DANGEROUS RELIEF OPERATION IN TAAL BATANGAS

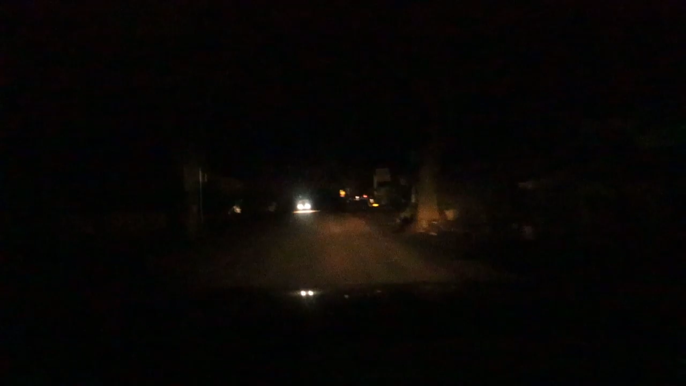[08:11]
Ayan, guys, oh, nagmislo lang, ghost town na yung Santa Rosa, guys, dahil wala akong kuryente dito, guys. Ongoing tayo sa ano, guys, sa Tagaytay, then after Batangas po tayo para i-deliver po natin yung mga relief.